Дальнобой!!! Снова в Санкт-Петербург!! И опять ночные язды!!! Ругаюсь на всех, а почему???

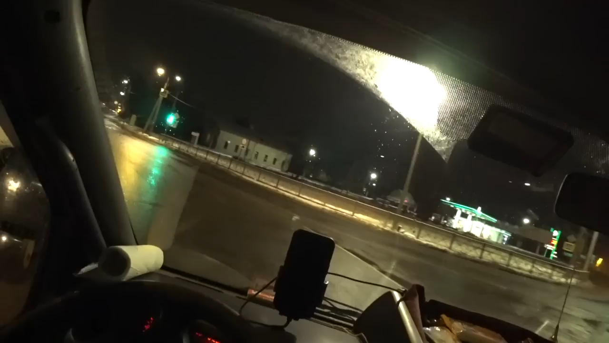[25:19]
нас тоже тупые знаки вот видите папа тупой знак стоит
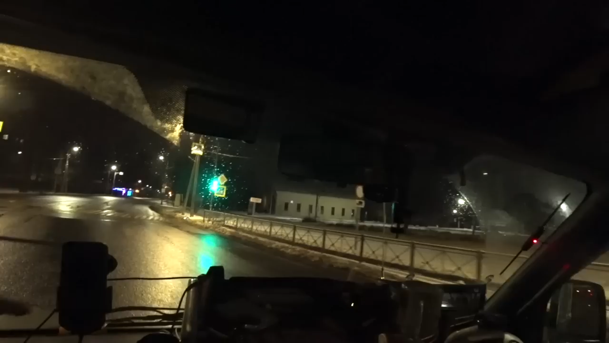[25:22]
на ладно и папа вот такой вот невзрачники
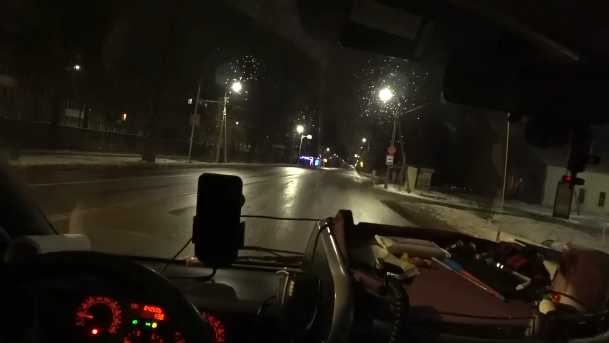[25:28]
за ездить заправку вот он даже непонятно это больше заезд или выезд нет скорее все заезд сюда ехать нельзя там кирпич стоит почему по 5760 где-то вроде а может я путаю конечно блин чуток дорого
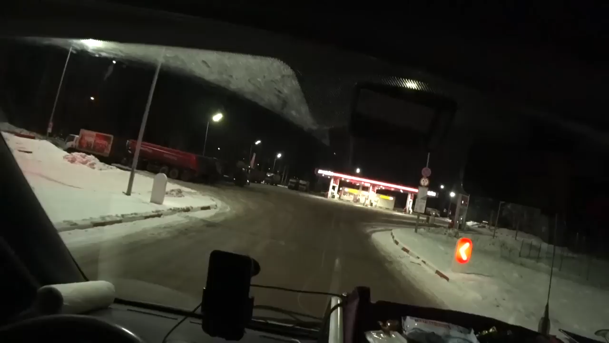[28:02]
хорошая дырочка жалко что возле рефа только тут
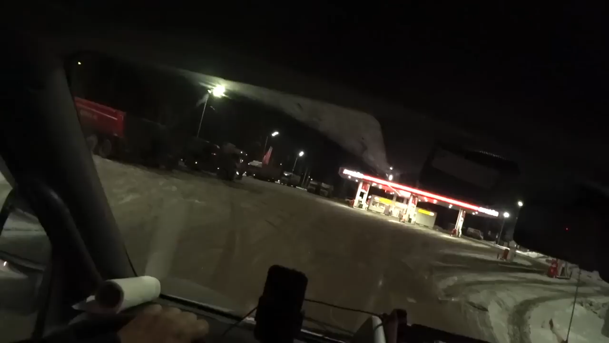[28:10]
тоже есть пару мест но тут правда места для инвалидов обозначена дальше инвалиды как раз стали сейчас поедем
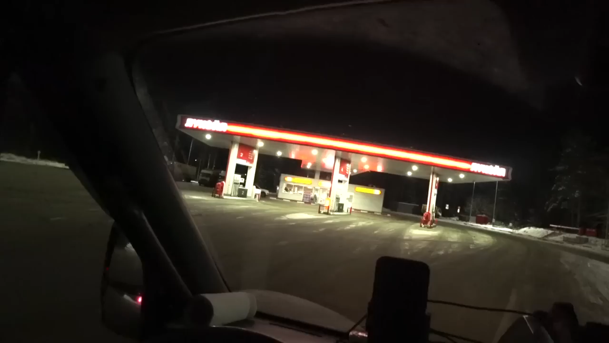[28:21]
по кругу проедем бля время почти 4 я уже все я уже все почти все вот учет парковка грузовым нарисована стоит только этот самый красно-белый почему-то вот может к нему стать сюда и
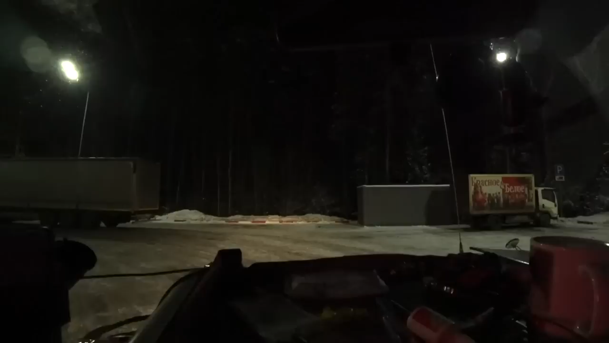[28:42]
все вот так вот тоже мордой туда залезть а там сундуки с этой да и хрен с ней правильно правильно потому что что уже пора спать вот так вот чик вот так вот чик
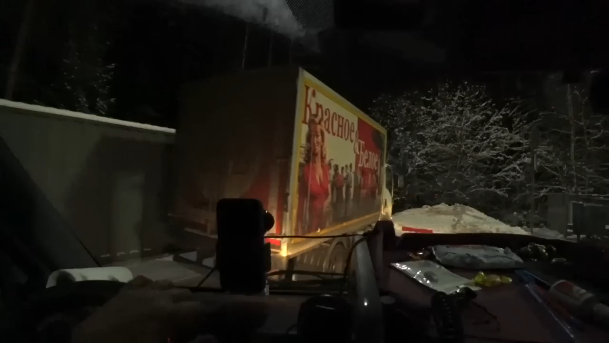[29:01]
и все до знака они тут как раз просто раз две машинки стояли
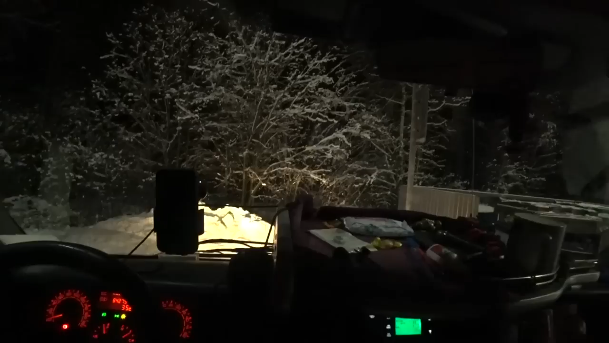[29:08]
правда блин все равно уклон какой-то в эту сторону маленько в общем ладно друзья я сейчас где-нибудь